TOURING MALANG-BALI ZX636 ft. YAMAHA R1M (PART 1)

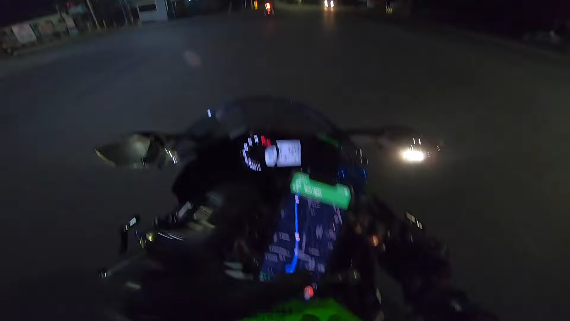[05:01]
Ini kayaknya jalanannya sih lurus-lurus terus nih.
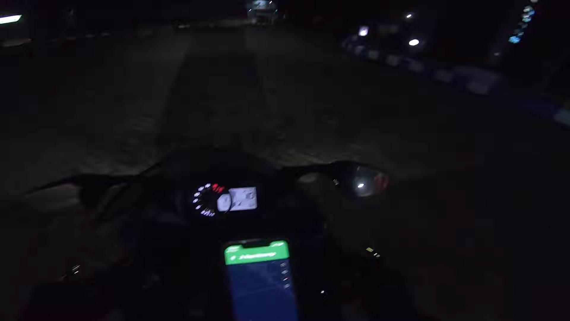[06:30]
fokus ke jalanan cuy.
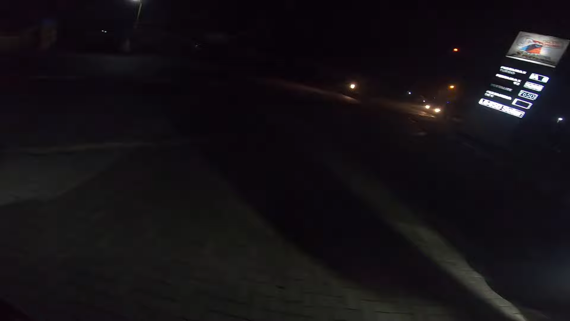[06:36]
Karena gue bawa visor, visornya yang iridium dan gelap banget parah, kayak gue gak bisa lihat apa-apa.
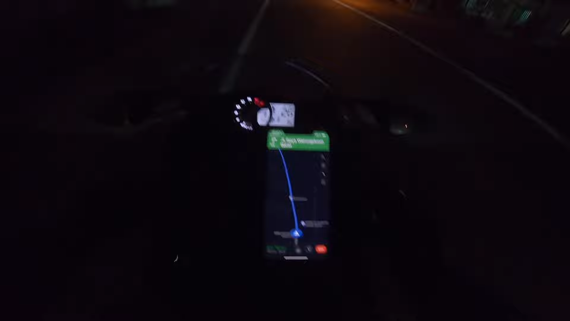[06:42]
Jadi gue harus fokus banget ke jalanan. Jadi gue skip-skip aja, nanti kalau udah mulai terang lagi baru gue mulai lagi deh. Eh ini apa ya? Bentar lu. Bentar lu, bentar, geser bentar.
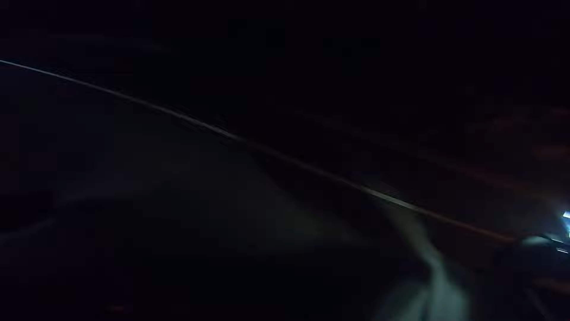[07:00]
Pinggir lu bentar deh, ini ada apa sih? Ada notif apa ini? Bentar lu. Wait.
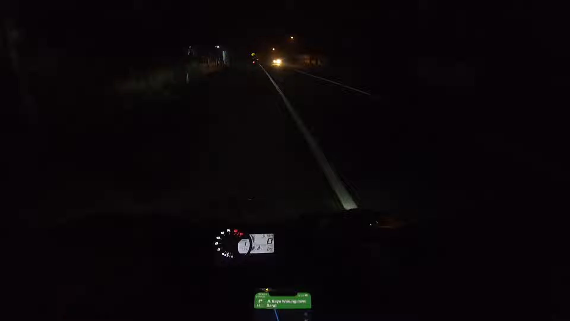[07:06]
Lanjut. Ya jadi ini sekarang tujuannya mau ke tempat bokap gue nginep dulu. Estimasi waktu kurang lebih 2 jam 15 menit lagi untuk sampai ke tempat bokap gua. Oke, jadi mungkin nanti di tempat bokap gua udah terang, baru nanti gua lanjut lagi deh. Di sana sekarang masih gelap banget, gua harus ekstra fokus cuy ke jalanan. Oke, nanti kita lanjut lagi ya.
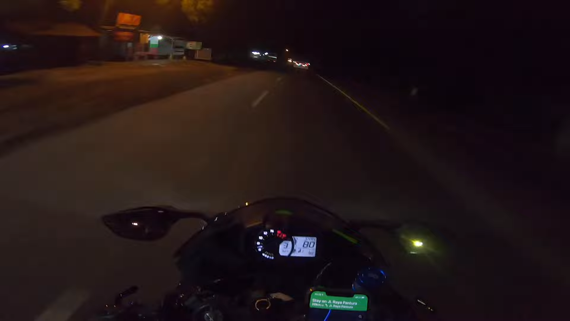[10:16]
Oke guys, kita lanjut lagi. Udah terang nih sekarang, udah enak liatnya.